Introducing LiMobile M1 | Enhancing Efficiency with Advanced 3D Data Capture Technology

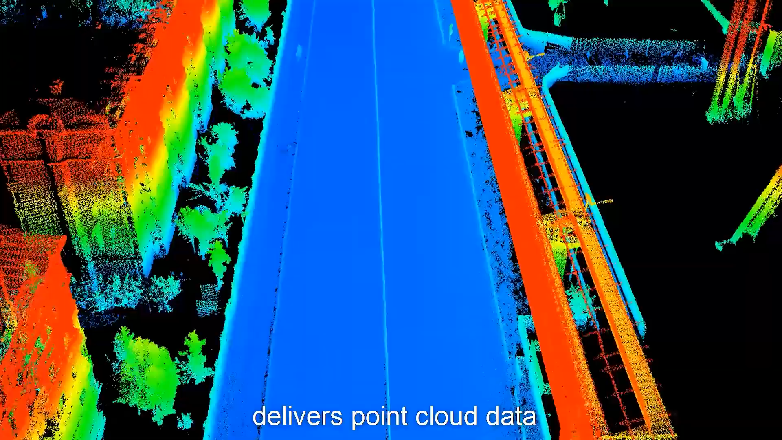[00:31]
the LiMobile M1 mobile laser scanning system delivers point cloud
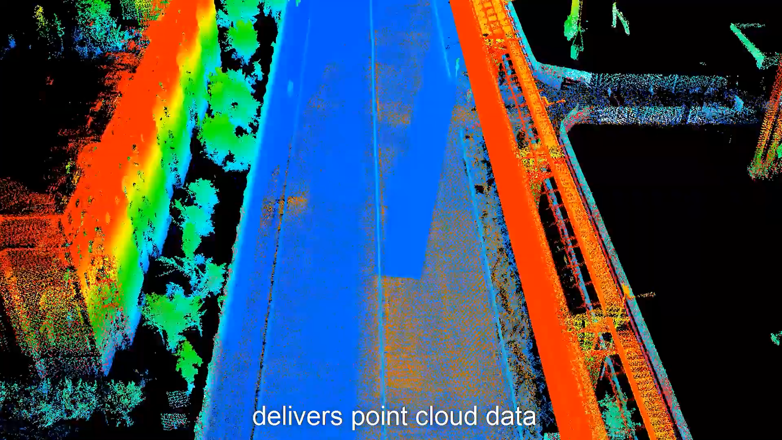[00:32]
data with a relative accuracy
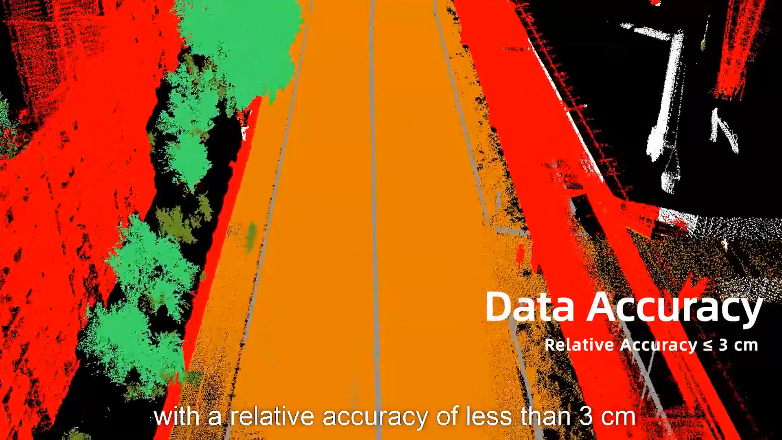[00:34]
of
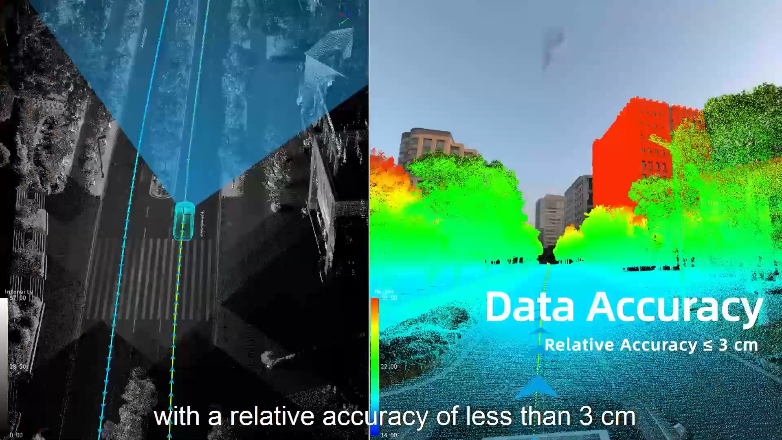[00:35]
less than 3 cm and an absolute accuracy of less than 15 cm.
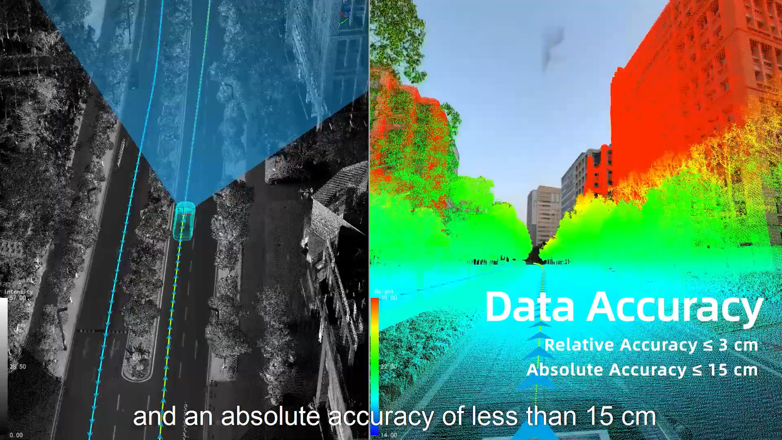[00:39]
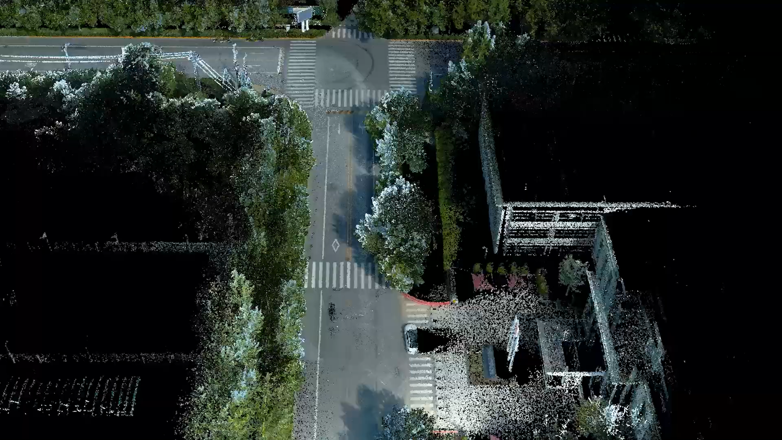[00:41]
This allows rapid acquisition of 3-dimensional data for roads and the surrounding environment,
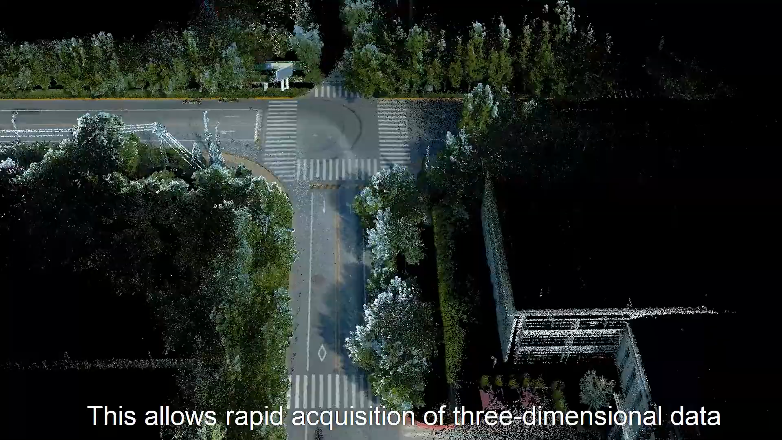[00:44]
meeting the data collection needs for road-election scenarios.
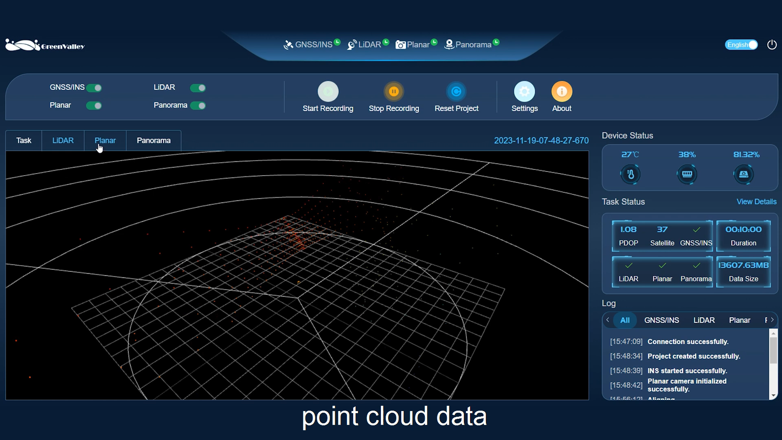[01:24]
high-resolution imagery, and device operational status, ensuring that you are in control of the data collection process.
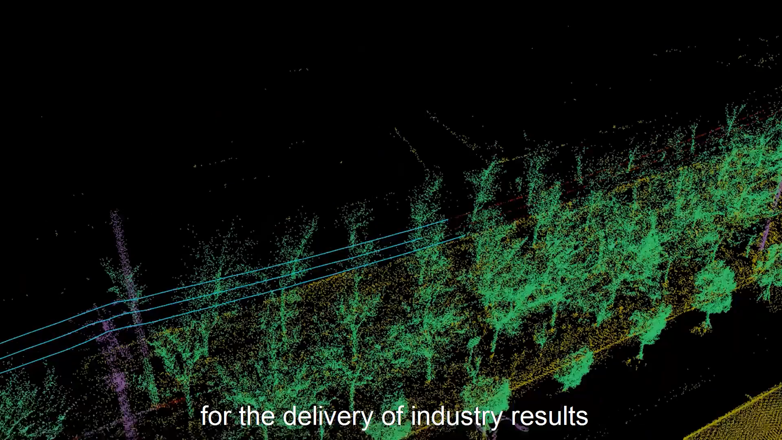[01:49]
The LiMobile M1 Mobile Laser Scanning System